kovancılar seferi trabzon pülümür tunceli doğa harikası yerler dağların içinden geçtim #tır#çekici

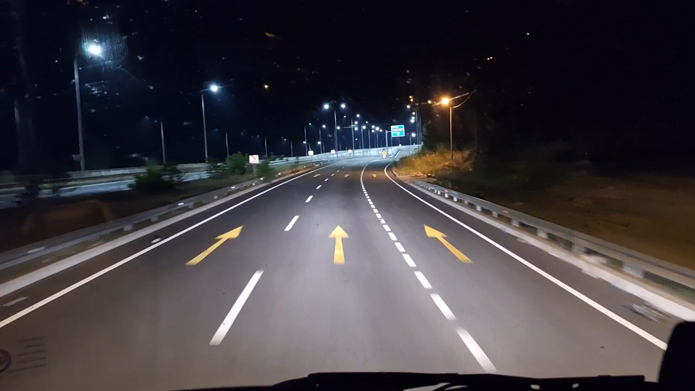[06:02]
Çok berbat bir yol. Acayip virajlı mirajlı. Çok fena virajları var. Bir de böyle derenin içine giriyorsun çıkıyorsun. Sıkıntılı yollar. Tenha. Bir de gece gittik oraya iki arabaydık. Valla iyice serpmiş bizdeki. Gece yapıştırdık gittik. Allah ne verdiyse.
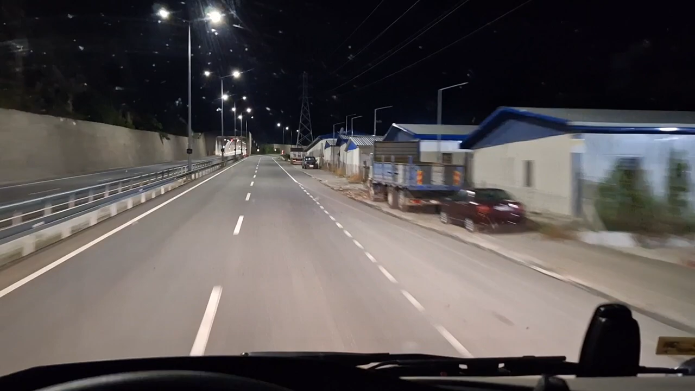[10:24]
Dedim acaba oralara falan mı çıkacağız? Oranın yolları hep dar çünkü. Allah'tan buranın yolu iyi gümüş hane tarafı. İnşallah ileride bozulmaz. Maşallah dediğimiz 3 gün yaşamıyor. Maalesef. Bunda da inşallah problem olmaz. Evet biz kameralar çekiyoruz.
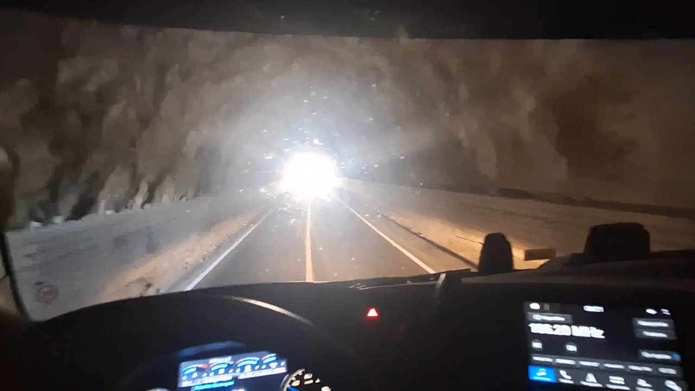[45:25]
Evet tam sıfır geçiyoruz. Biraz ortalamakta fayda var. Arkadaşlar kayaya denmiş adamlar.